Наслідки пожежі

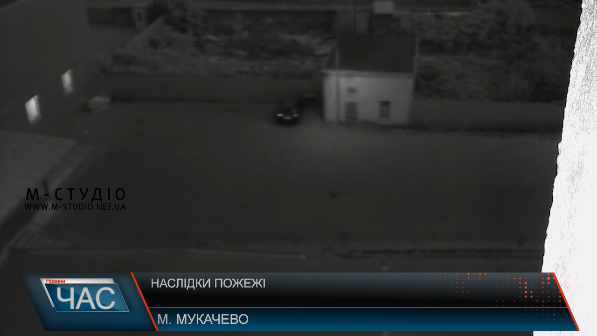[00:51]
З уходом полум'я за вікнами стало суцільним. Через 4 хвилини на місце переїхали представники приватної охорони «Зодіак». Камери відеоспостереження запрограмовані фіксувати рухи та певні точки, одна з яких – дах будівлі.